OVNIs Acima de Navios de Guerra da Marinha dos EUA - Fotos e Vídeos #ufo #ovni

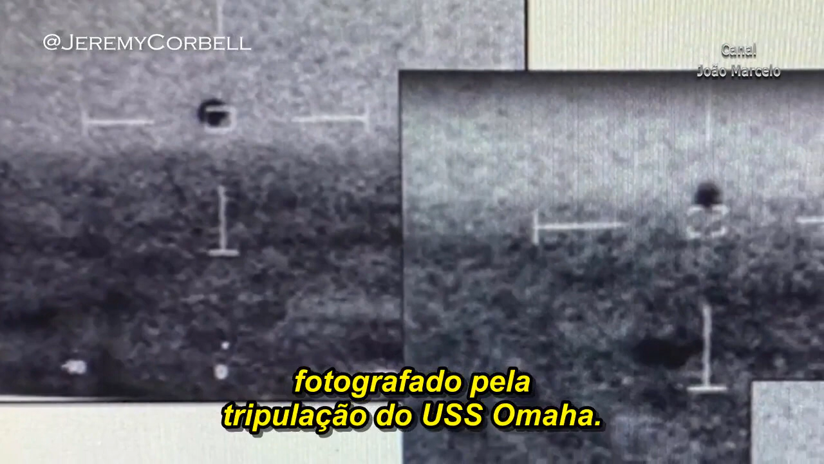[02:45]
The object flew in the air, then descended into the ocean.
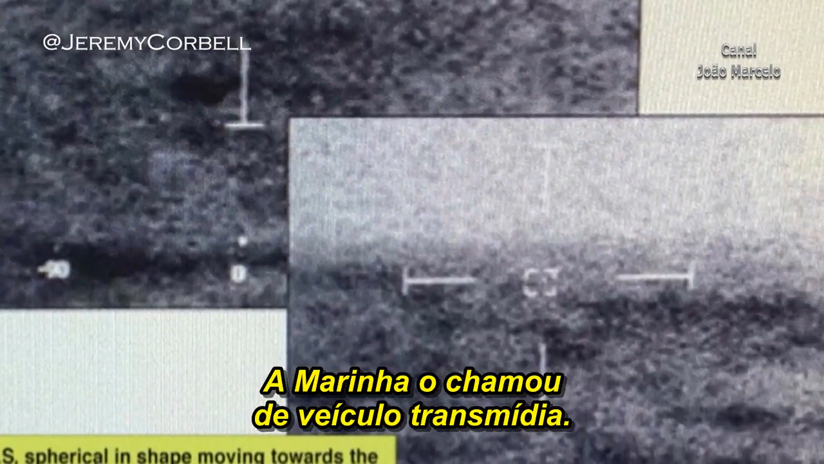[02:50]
A transmedium vehicle is what the Navy called it. If these are drones, whose drones are they?
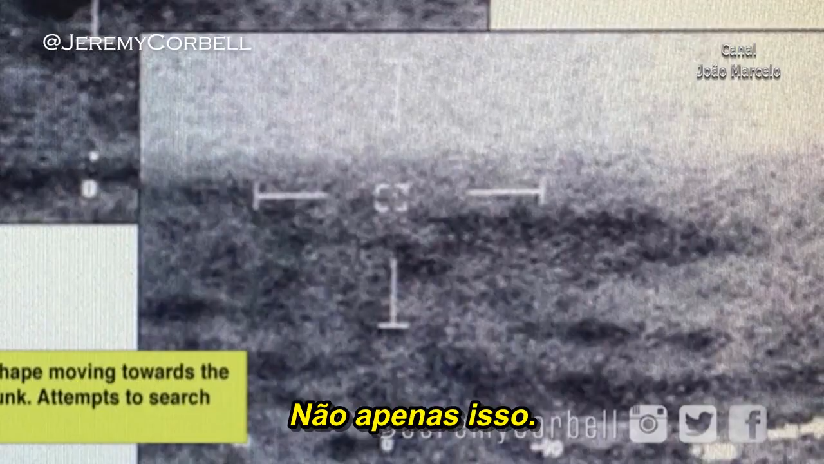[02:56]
Not only where did they land, where did they come from, how did they travel the distance,